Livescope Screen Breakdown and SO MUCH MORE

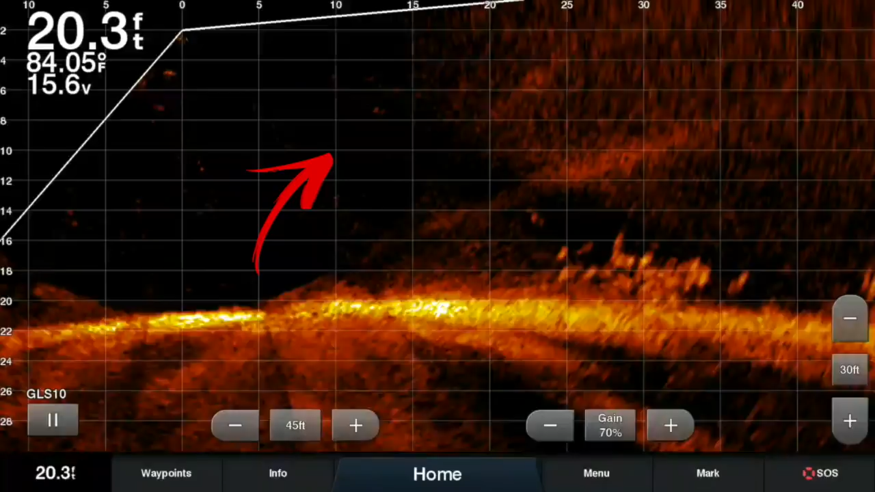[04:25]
On screen: depth 20.3 ft, water 84.05°F
to five feet high but it is keeping a lot of fish on it these are good solid eater fish the uh let's see the next thing we got we've got a nice oh let's talk about the grid lines these grid lines here you can remove them i know that they irritate some people but for me i love them i i mean it gives me an easy reference to how far these fish are out and i keep them in there so the next thing i'm going to show is this interference it's not really interference but it's uh i probably have my gain up just a little bit high so it's picking up some uh some static out there
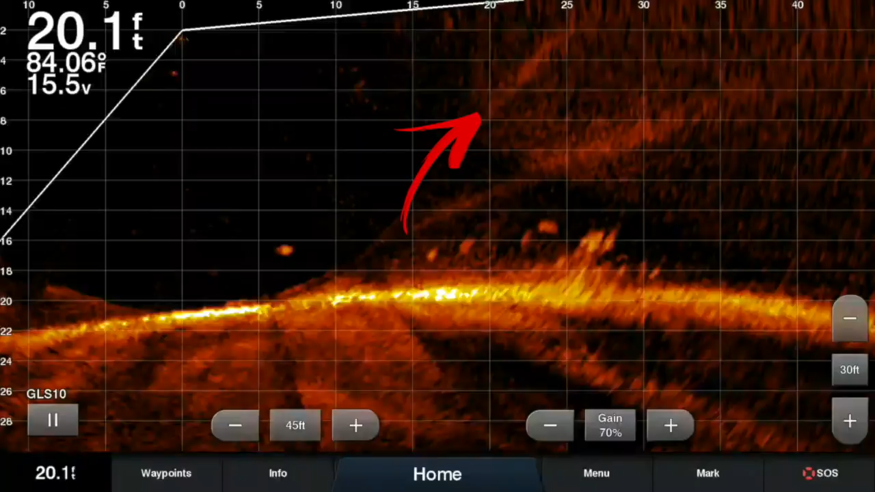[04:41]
On screen: depth 20.1 ft, water 84.06°F
but it's nothing it's really nothing it's no bait fish it's nothing that i'm too concerned about and i can see everything pretty much through it so you can actually see the bait here falling into the pile here and a lot of times what we try to do is we try to bring the bait away from the fish kind of entice them a little bit so and actually i picked up that fish there so that's nice to see there anyway back to the show all
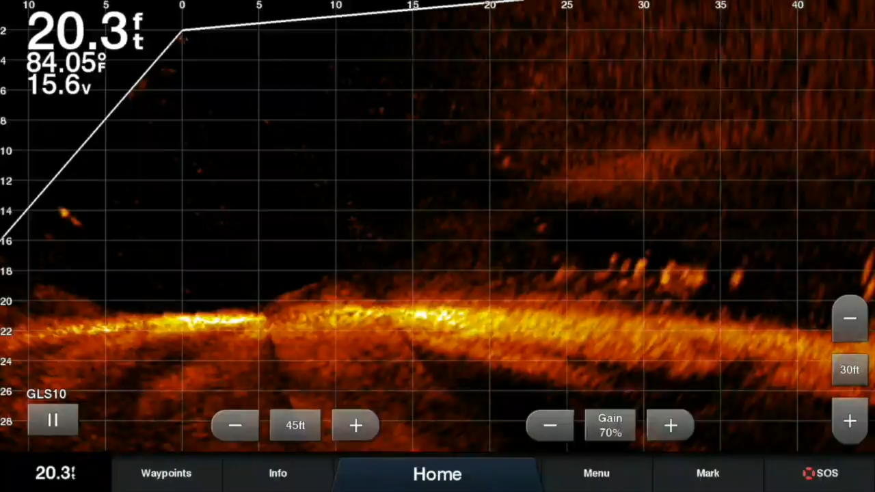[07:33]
On screen: depth 20.3 ft, water 84.05°F
take my gain down just a little bit but other than that i'm pretty happy with it um sharp images and um i use an 86 12 a 12 inch i believe in buying the largest screen that you can possibly afford um but let's break down the screen just some more okay when i'm targeting fish right now i'm going to pause it right here the fish i'm going to target in this pile is the one that is the brightest and is definitely the biggest and this is it it's not really that hard to pick it out it does take a little time maybe uh identifying
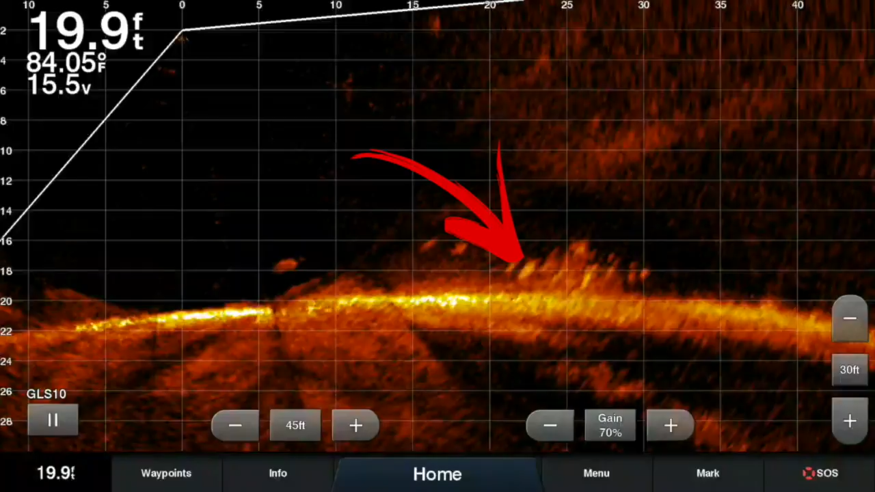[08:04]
On screen: depth 19.9 ft, water 84.05°F
it but this guy is sending me the biggest return it is definitely the biggest of the group and that's the guy that i'm really targeting in when i bring the bait into the pile now obviously with a pile like this you have several fish it's difficult to be perfect and you really have no say on what fish is going to take it so here we are targeting that fish but unfortunately a fish on top grabs it first we catch a fish we're happy about that but we didn't get the fish that we were really targeting which is that big guy down there now when we go after piles like this that have a lot of fish now we
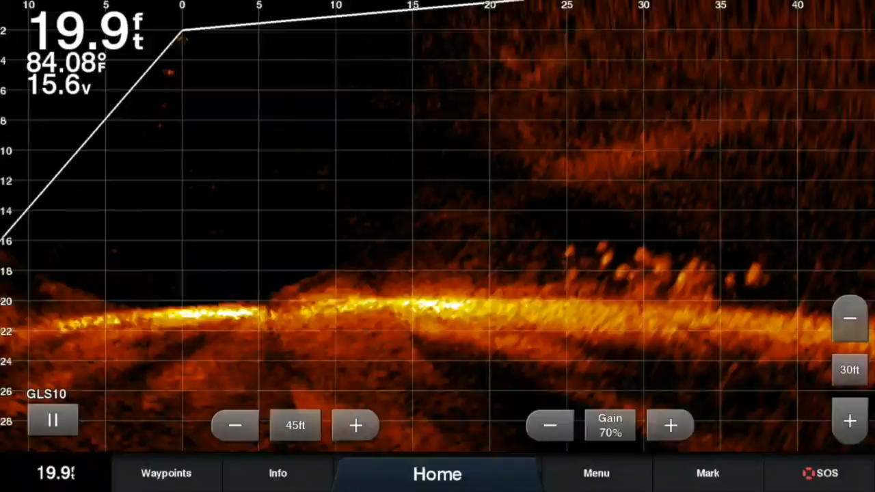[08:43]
On screen: depth 19.9 ft, water 84.08°F
always are targeting the back end the high end we're trying to get as many fish off this as possible so the what you don't want to do is to go into a pile and go storming in there and bringing your raking your line through there raking your weight through there and this is going to scatter a lot of the fish so always target the fish that are on top the fish that are on the sides before you start crashing right through the center of it i think that's the best way to go now if you are only targeting big fish obviously just go after the big fish on these piles but it's going to be a little tougher with this type of pile that we're
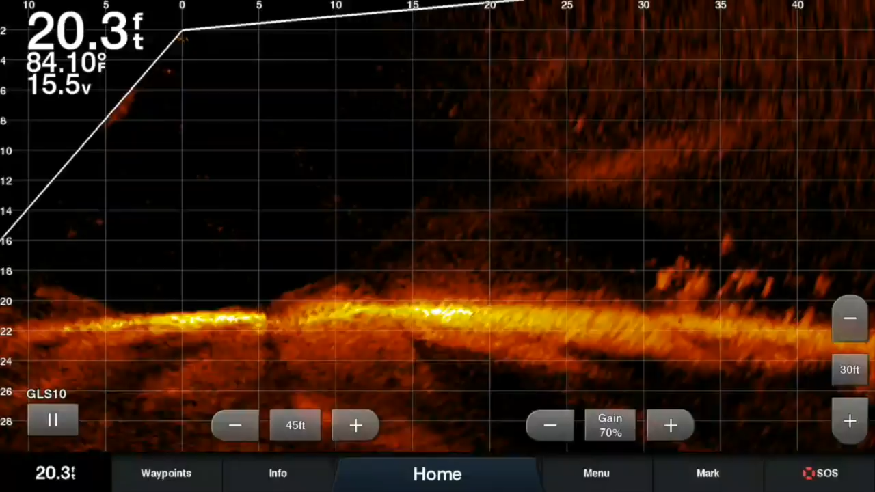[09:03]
On screen: depth 20.3 ft
fishing on this one and lastly just to break down this screen just a little bit more i'm fishing
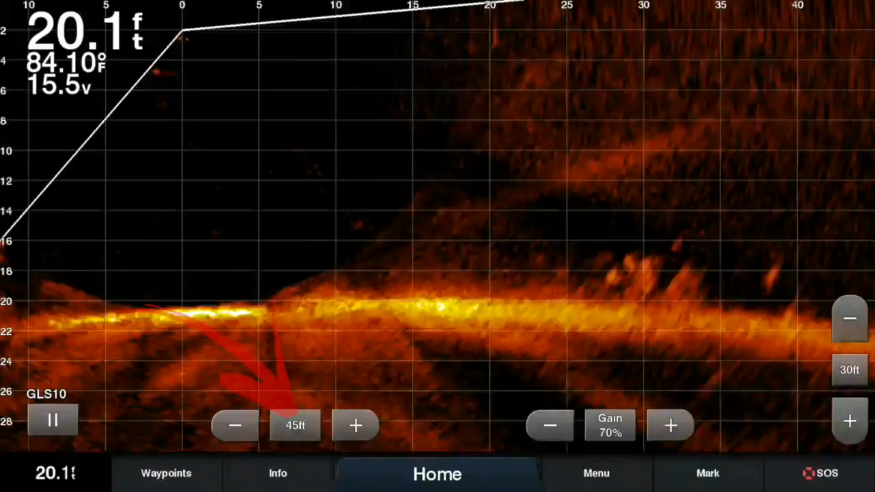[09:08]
On screen: depth 20.1 ft
45 feet out i used to preach fishing 20 feet that's not the case up here you can modify this
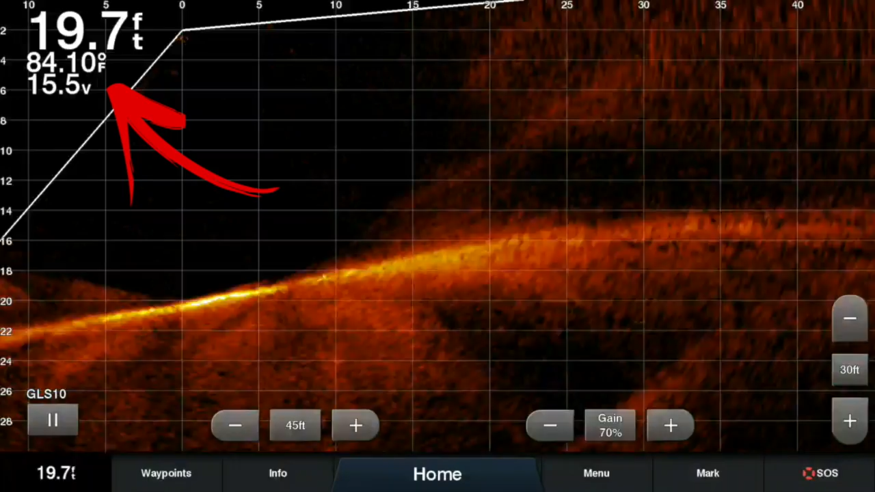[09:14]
On screen: depth 19.7 ft
information that you have on your screen do as little as possible and most important the number that is the most important is the depth in which you fish folks this decides how big your fish are going to appear on your screen it's something you're going to get used to i always fish with 30 foot depth regardless now if i'm in eight foot of water i get it i might tweak it to 20 or something like that but nine
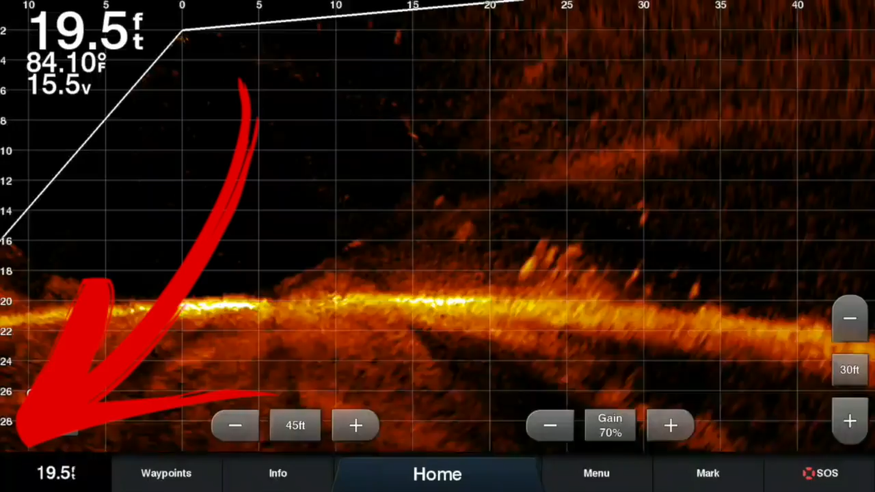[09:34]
On screen: depth 19.5 ft, water 84.10°F
out of ten times you're going to see my monitor set to 30 foot depth because i'm so used to what those fish are supposed to look like very important so just pitching out there really no